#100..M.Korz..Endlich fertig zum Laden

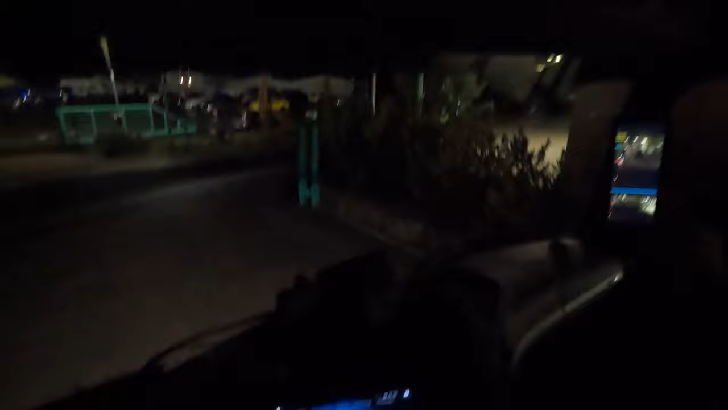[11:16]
Fahren wir mal runter nach Winnweiler an den Bahnhof. Mal gucken.
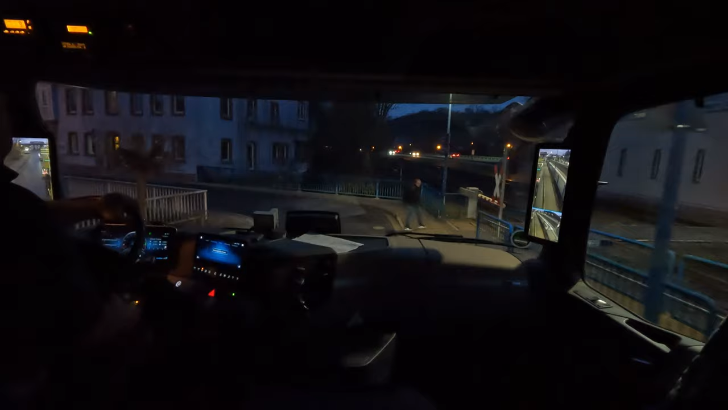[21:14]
Komme ich da rum? Ich glaube, ich hätte Englisch fahren hier. Komm.
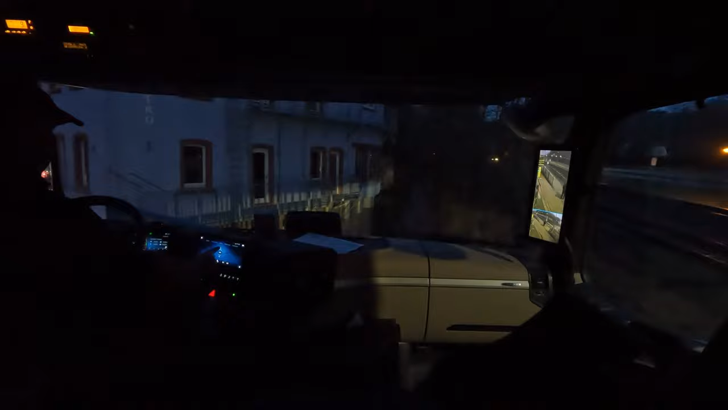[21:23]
Ich hätte ja Englisch fahren hier.
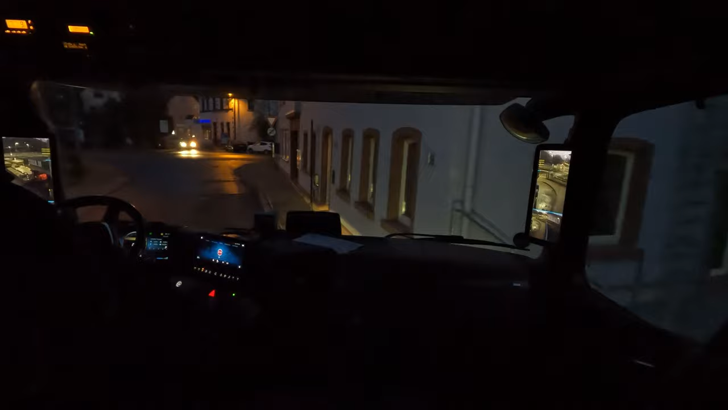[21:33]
Alles gut. Hier ist ja der Badstein. Damals sind ja leer.